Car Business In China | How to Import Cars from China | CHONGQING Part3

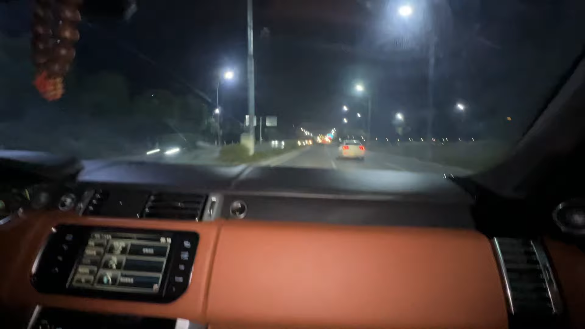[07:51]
तो उसका घर सिटी से काफ़ी दूर है, तो ये तकरीबन 35-40 किलोमीटर का डिस्टेंस था. तो इन्होंने बड़े शौक से कहा कि हम आपको छोड़ आते हैं, तो अभी हम जा रहे हैं. ये बॉस गाड़ी चला रही हैं. ये है जी चोंगचिंग, और यहाँ पे आप टनल देखें कितने खूबसूरत हैं.
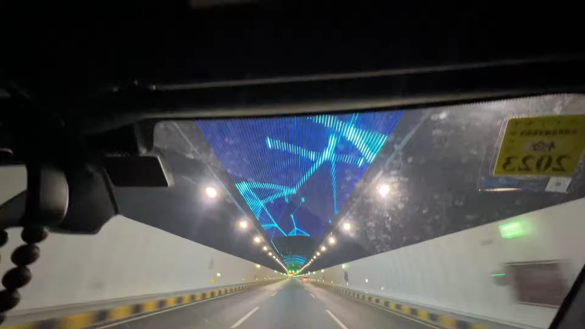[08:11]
तो ये सिटी भाई अपनी मिसाल आप है, बहुत खूबसूरत है, बहुत ज़बरदस्त है. सो ब्यूटीफुल, सो एलिगेंट, जस्ट लुकिंग लाइक अ वाओ.
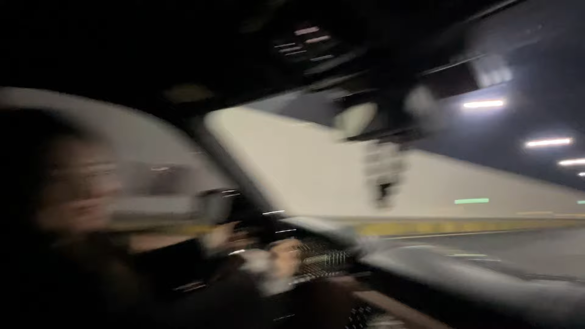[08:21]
चोंगचिंग की नाइट ब्यूटी, इस तरफ सारी बिल्डिंग्स एक तरह की हैं.
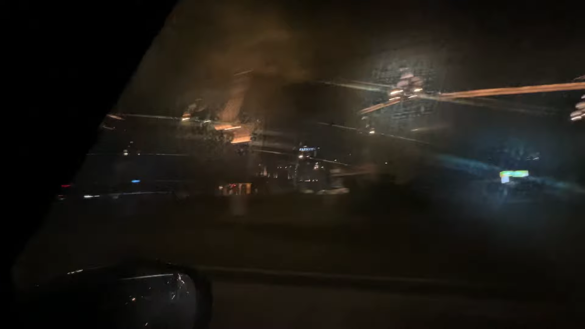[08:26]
ये आगे कुछ है, मैं आपको दिखाता हूँ.
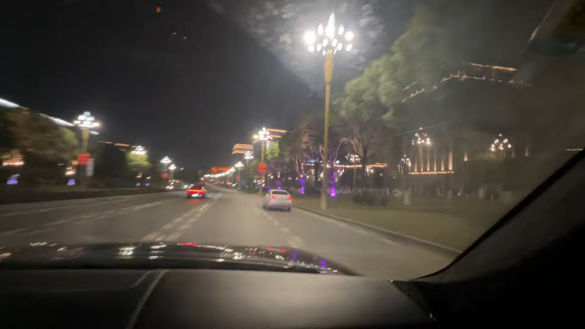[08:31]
ये ICBC बैंक की जैसे बिल्डिंग है ना, ये देखिए. तो सारी पीछे इस तरह की थी, ज़रा दूर थी तो हम नहीं दिखा सके. व्हाट अ ब्यूटीफुल सिटी यार. सुसनिहा, ओह ये है भाई सुलेमान.